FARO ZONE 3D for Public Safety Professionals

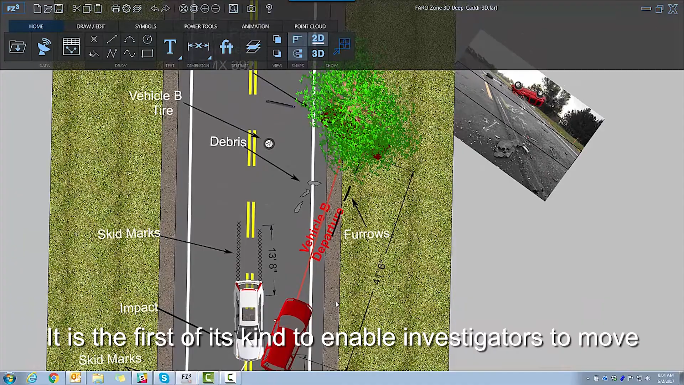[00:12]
It is the first of its kind to enable investigators to move fluidly between 2D and 3D environments,
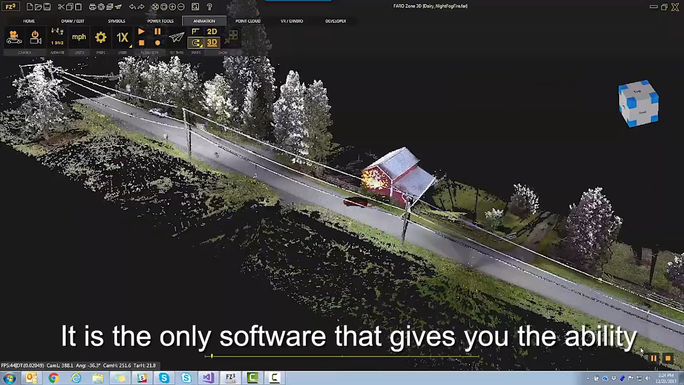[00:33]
It is the only software that gives you the ability to view FaroPoint clouds, diagrams,
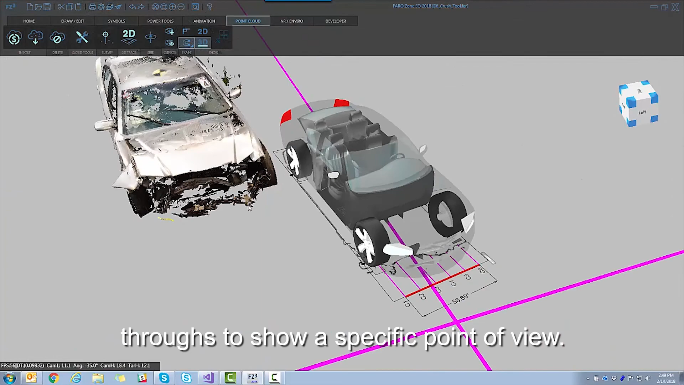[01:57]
3D diagramming and animation has never been easier,
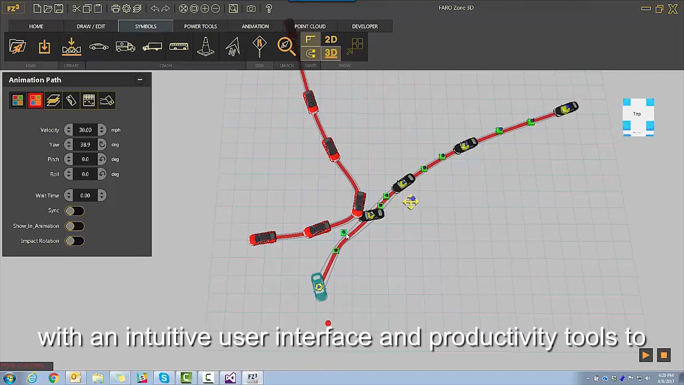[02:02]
with an intuitive user interface and productivity tools to make rapid drawing assured. For an extra boost of the power, try the FaroZone 3D Advanced version.
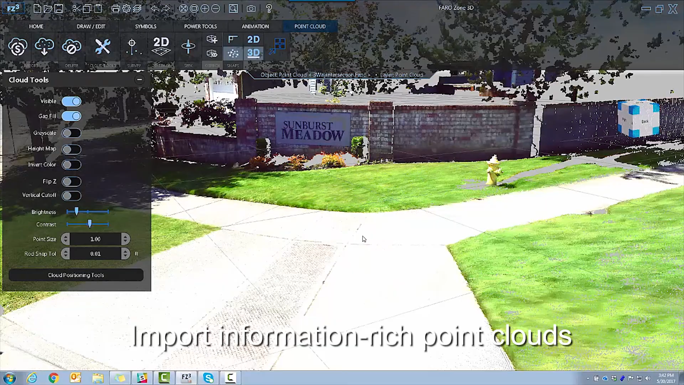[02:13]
Import information-rich point clouds from FaroScene and many other formats.
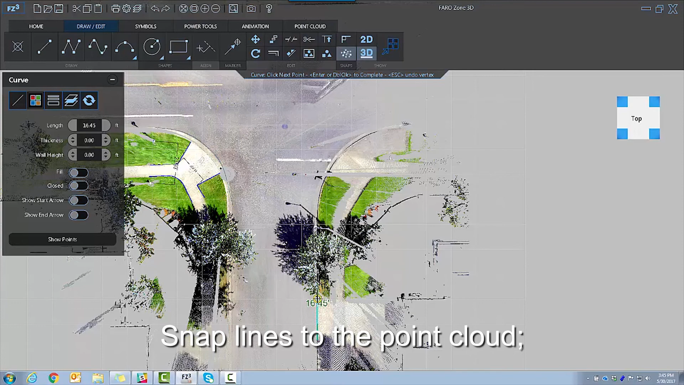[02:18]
Snap lines to the point cloud, show, hide, and obscure parts with clipping boxes.